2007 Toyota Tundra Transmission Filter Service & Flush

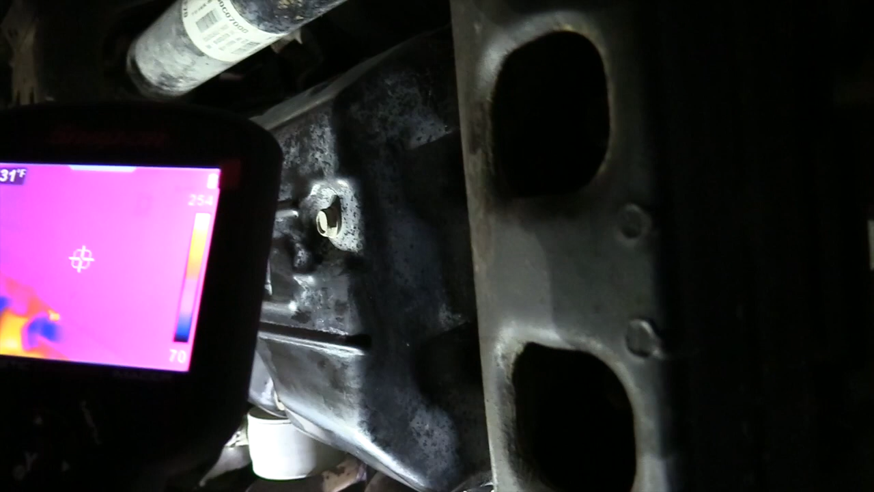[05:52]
We've warmed it up. I've got a thermal imaging camera on it, and that upper left-hand corner is what the target temp is, and I've got it right on the pan.
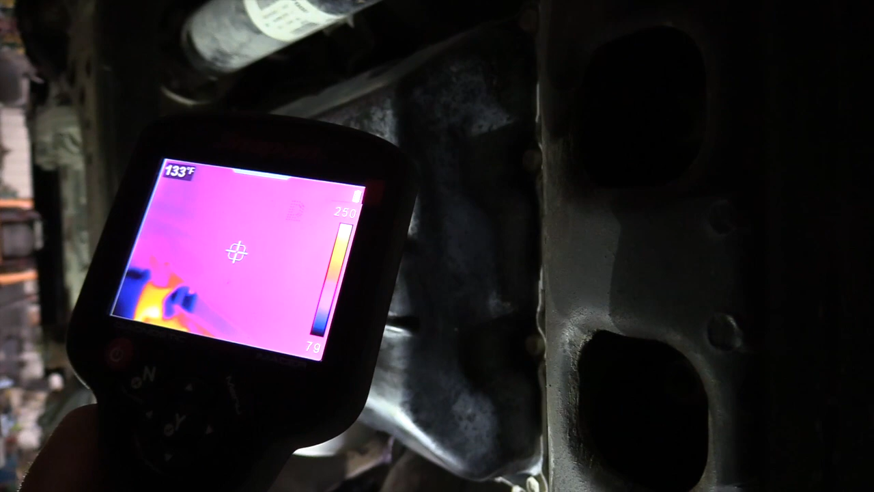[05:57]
On screen: spot 133°F
So we're running about 133 degrees.
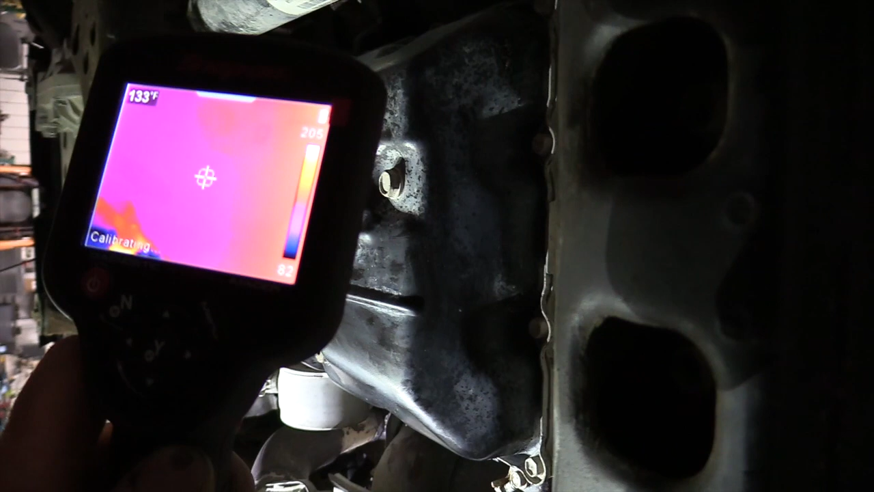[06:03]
On screen: spot 133°F
They want it between 115 and 130 degrees, and you check the fluid level. So we've got it up to temp.
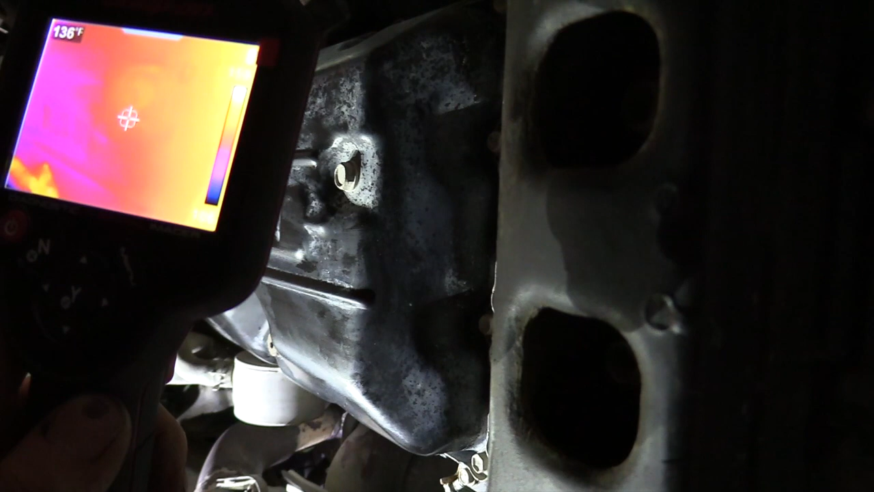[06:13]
On screen: spot 136°F
Next thing I'm going to show you is how to bypass that thermostat for the cooler so we can get flow through there so we can see what our level is before we ever pull this pan. I'm going to check the level before we do the flush on this.